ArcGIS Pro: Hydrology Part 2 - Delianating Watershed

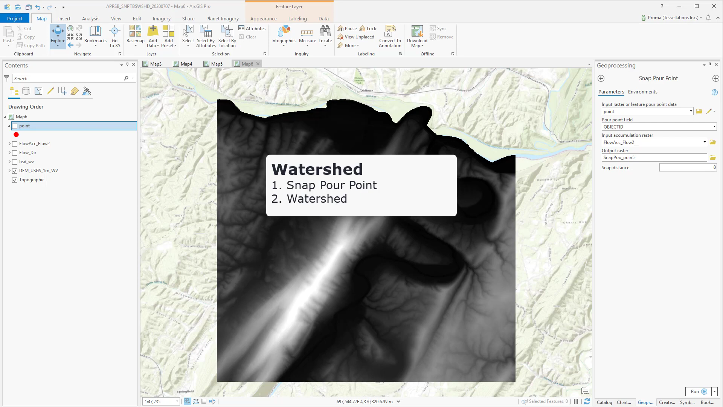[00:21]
In this video, I will discuss how to delineate a watershed using two tools from the Hydrology Toolbox, Snap Portpoint and Watershed. In a previous video, we have discussed the Flow Accumulation and the Flow Direction tool from the same toolbox and here we will be using the results from that exercise. In this exercise, we are using the results derived from this DEM data. However,
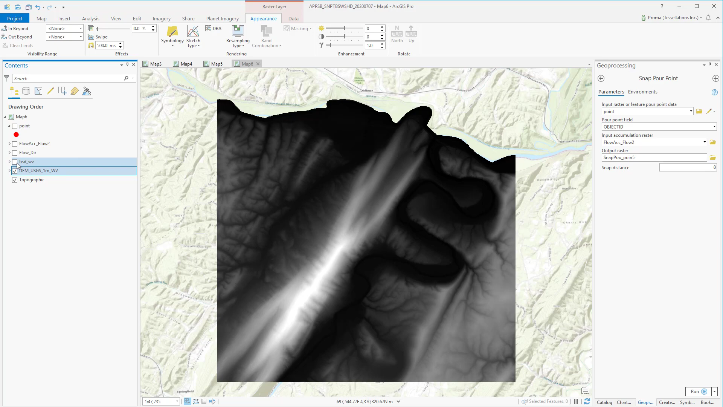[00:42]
we will be using a combination of this hillshade and the Flow Accumulation data for a better view of the landscape. This yellow dotted lines are actually the Flow Accumulation data. For the watershed delineation, we will start with the Snap Portpoint tool. In ArcGIS Pro, we can delineate the total area flowing into a given outlet, also called a Portpoint, based on a digital elevation model.
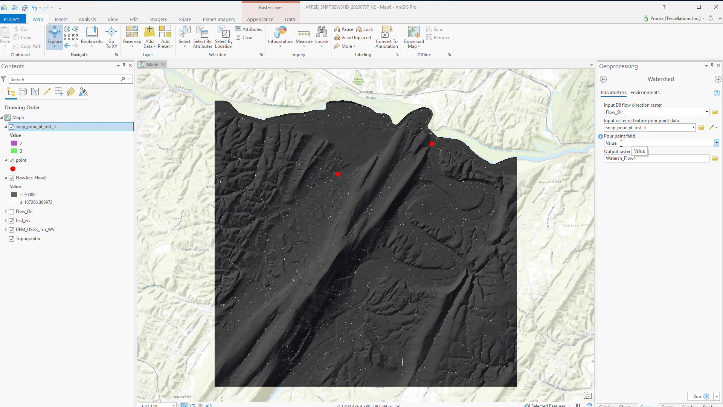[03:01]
It is used to assign values to the pore point locations. This tool might take a few minutes to run. And this is our output. As we used two pore points on both sides of the hill, we got two different watersheds. This hill in between the watersheds works here as the drainage divide.